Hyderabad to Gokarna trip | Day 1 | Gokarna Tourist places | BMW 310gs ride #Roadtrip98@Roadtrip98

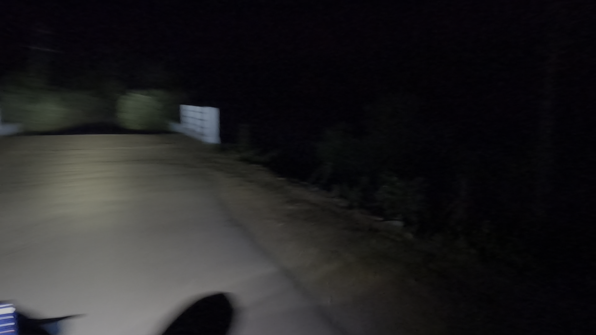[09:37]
पाइंटा सलो शुपर रनपे सुनने चूस ओना रहा रहते बवा बवा बवा रोड जूडांड एकला उन्दी मारी को रांगोंदी परिसित तें दो सुन्दी ओ बाइका ओके